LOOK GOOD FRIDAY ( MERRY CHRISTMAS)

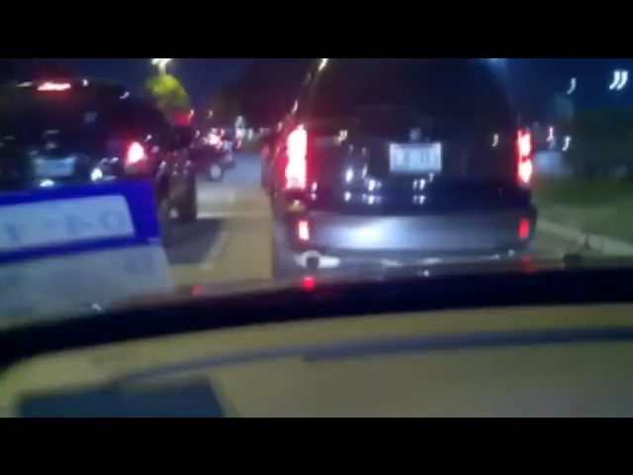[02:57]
See how they driving out here? Look at that idiot.